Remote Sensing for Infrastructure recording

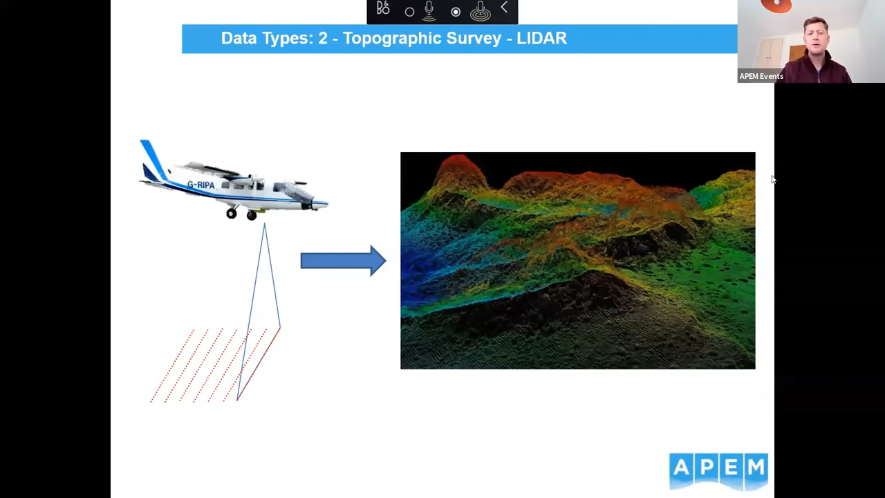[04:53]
So we can get returns from the ground surface below a tree canopy whereas photogrammetry can't. But there's other benefits going the other way and I'll kind of tease them out as we go. And the third types of data that we can collect is that it's not just colour imagery.
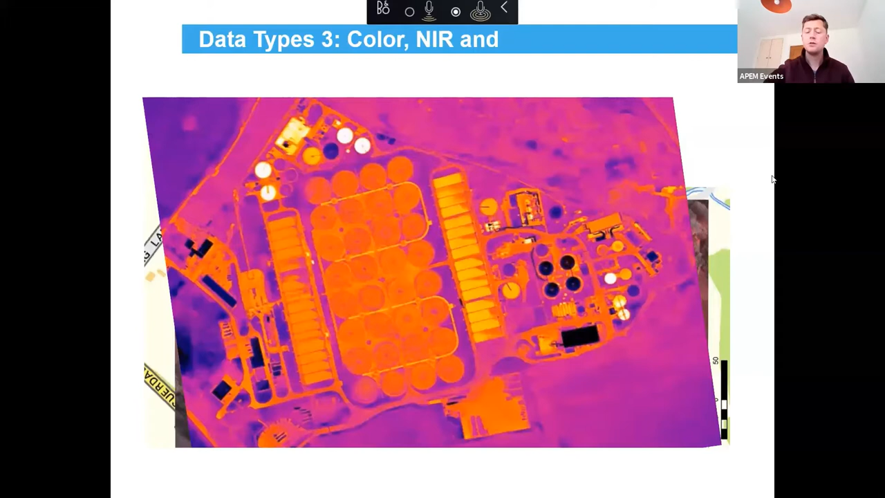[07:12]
there was an operational problem with that filter bed that they didn't know to before for the operational managers of that site. So lots of information can be teased out from thermal imagery as well as as well as the colour in the near infrared.
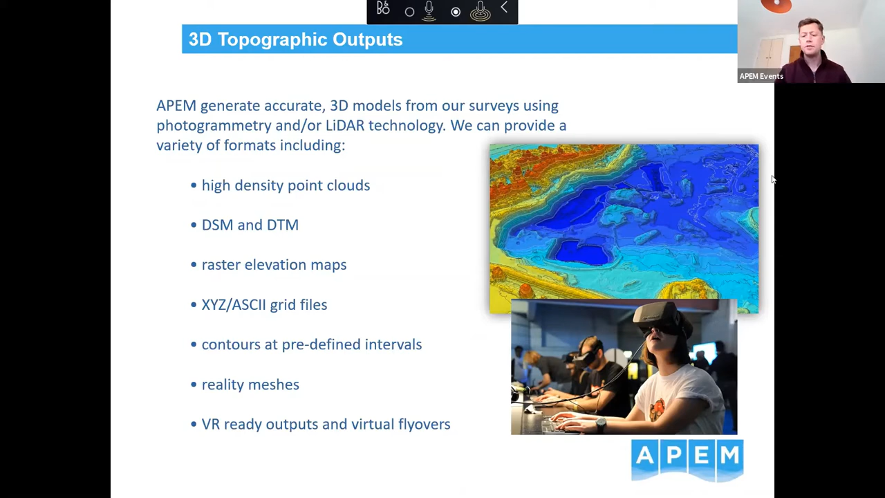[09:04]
Those are creating a 3D environment that we can navigate around and I'll show the examples of that towards the end of the presentation.
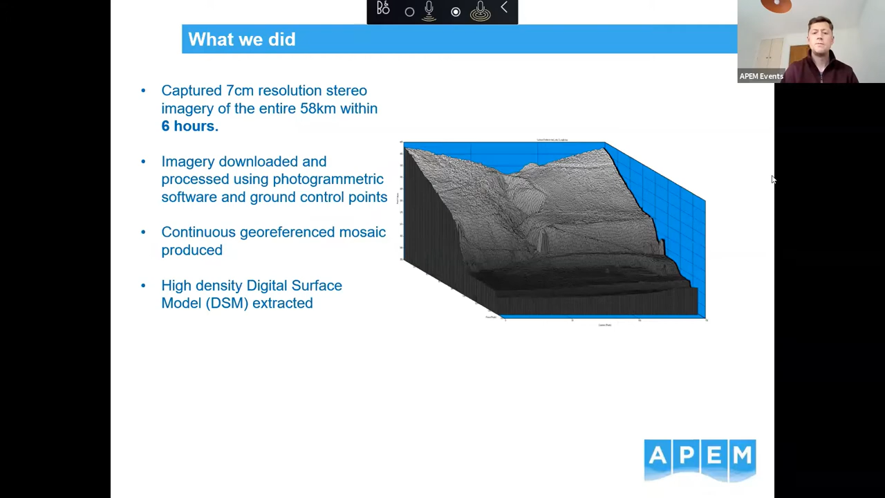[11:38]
high density surface models um and those 3d models of the site were then created
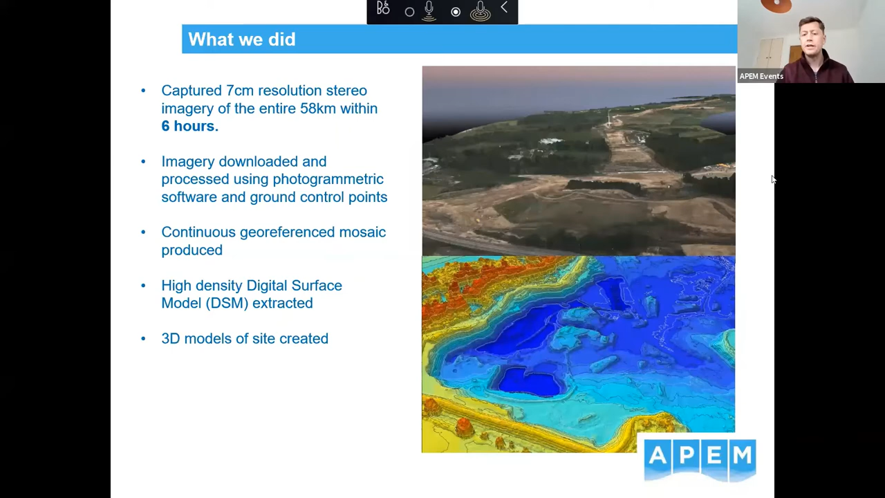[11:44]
um and it generated very accurate topographic data and that could be used by the engineers for earthworks calculations and that's what one for this one that was one of the primary aims of the of the project was to was to have a look at how much excavated material that was uh and in terms of you know how many lorries do they need to to remove that material and that was
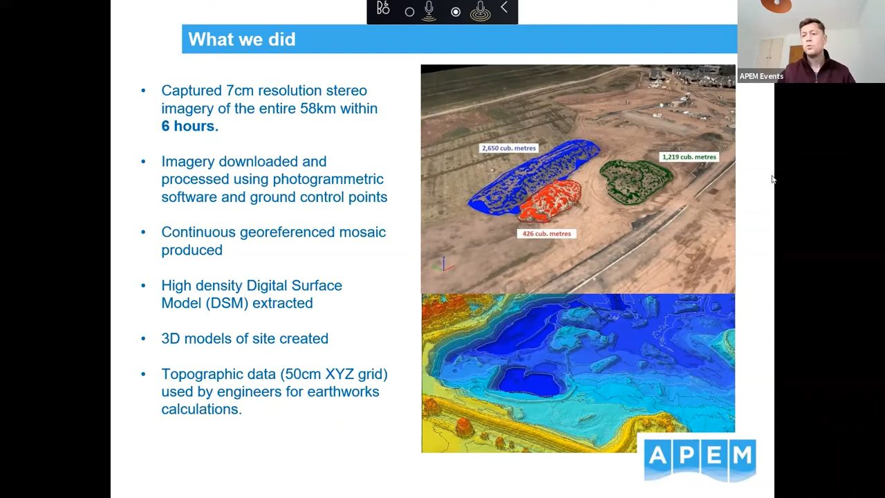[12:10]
once we've got the 3d model very easy to to extract that type of information from the data set
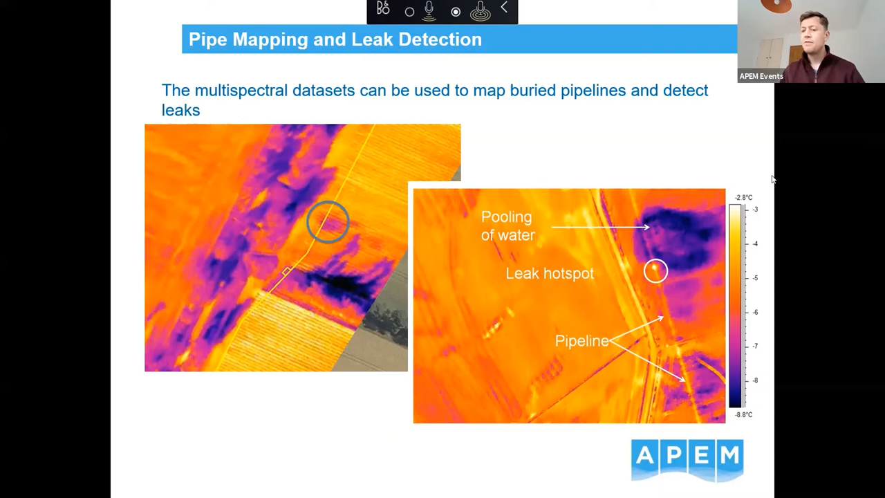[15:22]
On screen: scale top -2.8°C
and and map those if needed and sometimes we're asked to help find the root of the pipe uh and that can be seen either through the sometimes through the thermal imagery but often just through the uh the high resolution dates that looking at valves looking at um disturbances to the earth and the slide changes in vegetation that you get because there's a pipe underneath the underneath the surface
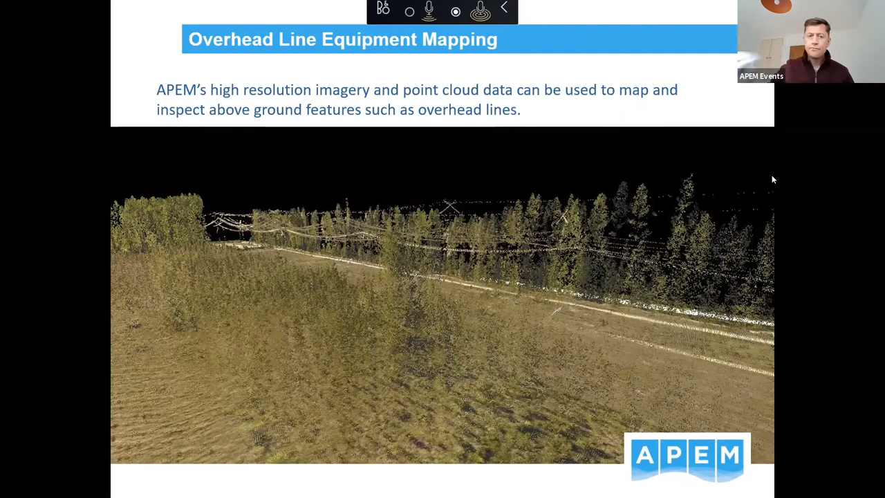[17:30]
and that's looking at very high resolution um point cloud data to pick out the overhead lines but also the vegetation uh surrounding that's looking at vegetation encroachment um so this is an example of how you can use a lidar point cloud and classify it into different areas so when the when the lidar is pinging over the landscape it's um generating returns from everything really it's from the vegetation it's from the ground it's from buildings it's from the uh from the power cables
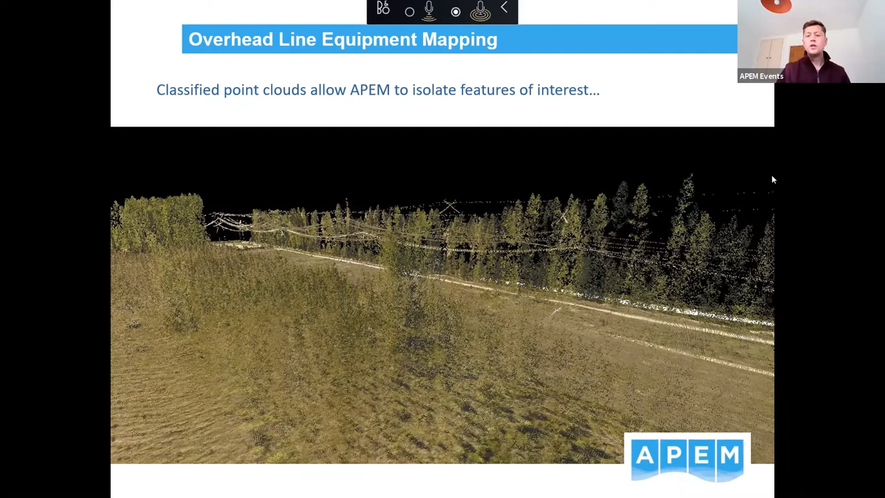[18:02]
and we can then classify all those point clouds into useful uh features that we can that we can turn into maps so for example we could classify the ground um
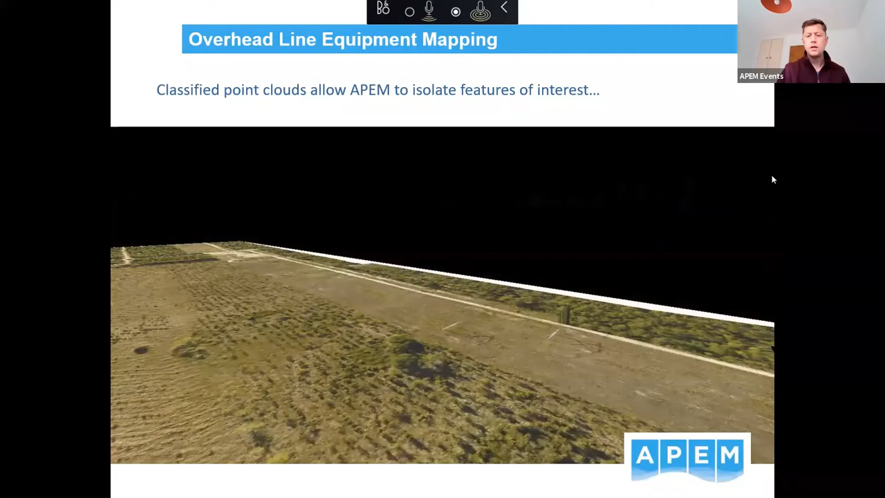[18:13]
and strip everything out strip all the vegetation the overhead power lines out and just show us what the what the bare earth is and those are the ground points there that we that we getting from the lidar
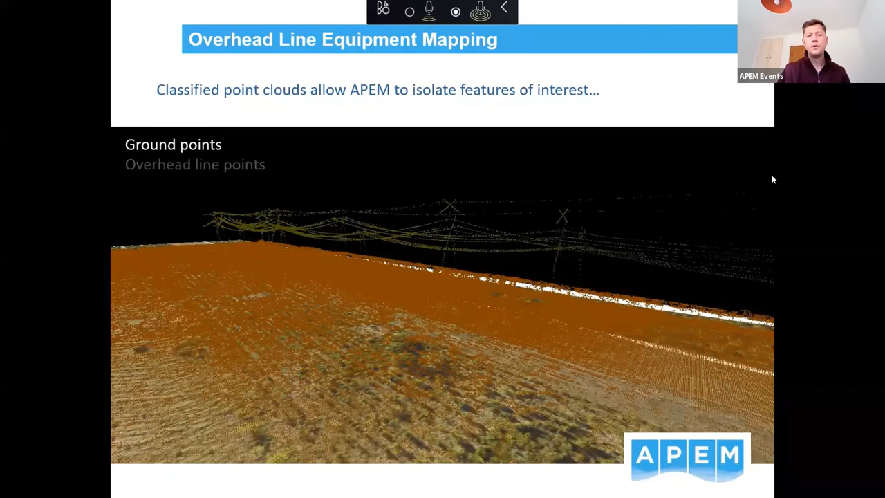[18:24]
uh we can pick out the overhead line points as a separate um layer uh we can pick up the the low vegetation um and also the tall vegetation the trees and they can all be classified as different um different different points
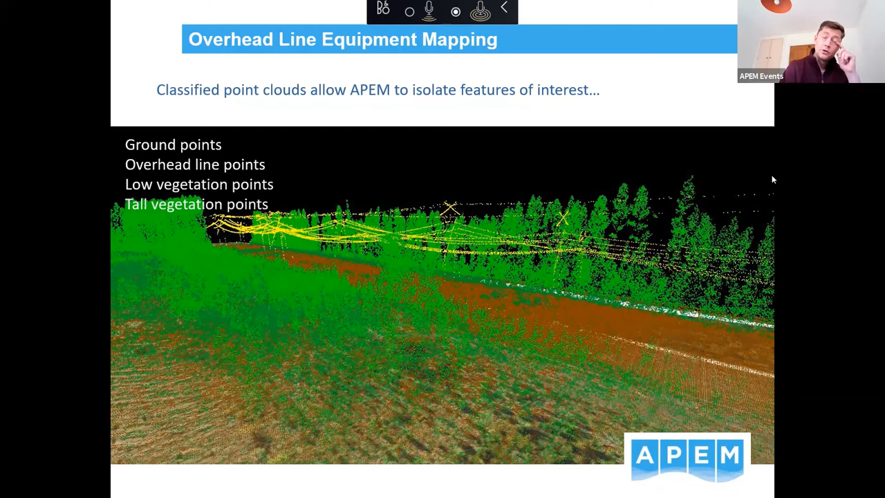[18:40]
in the point cloud and then we can start to look at proximity analysis to uh power lines for example um so when it comes to looking at that in terms of power lines the the the